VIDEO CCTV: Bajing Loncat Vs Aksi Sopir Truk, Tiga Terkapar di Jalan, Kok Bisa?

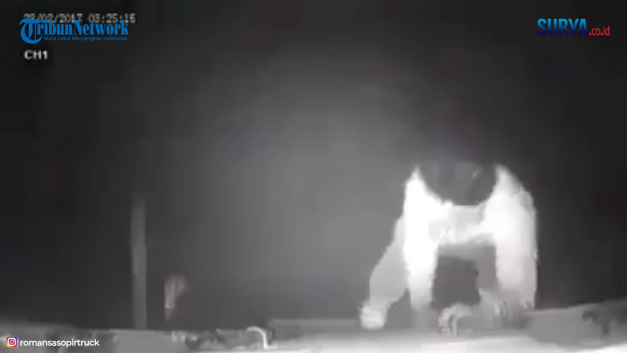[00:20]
Dia memasang kamera CCTV di belakang truknya, tentu terhubung dengan kamera di depan di dekat sopir, sehingga sopir bisa melihat kejadian apa yang terjadi di belakang truknya. Seperti yang terjadi dalam video ini, tiga kawanan bajing loncat bersiap menggarung truknya. Sang sopir tentu tahu akan dijarah lewat CCTV yang dipasangnya, diduga dia melakukan pengereman secara mendadak.